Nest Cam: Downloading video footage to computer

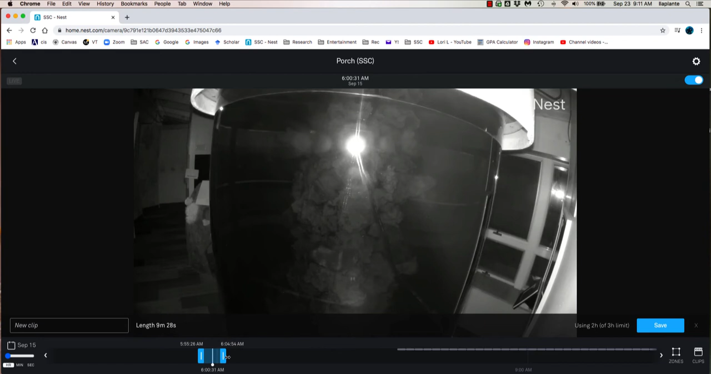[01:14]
We want an hour so I'm going to extend this blue bar out to 1 hour. Not sure why it doesn't go to 1 hour. But I want it to start at 6 o'clock so this little hand icon allows you to move the 1 hour clip along the timeline. And as you increase the resolution of the time you can refine where the clip will begin. So now it's going more by seconds and I can get all the way to 6 o'clock AM. So I'm pretty happy with that.
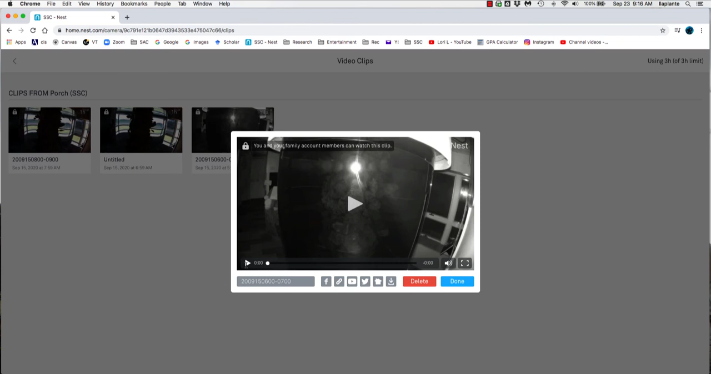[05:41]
So if you click on one of the clips, you can see there's icons along the bottom here. So we're going to select the download icon and navigate to,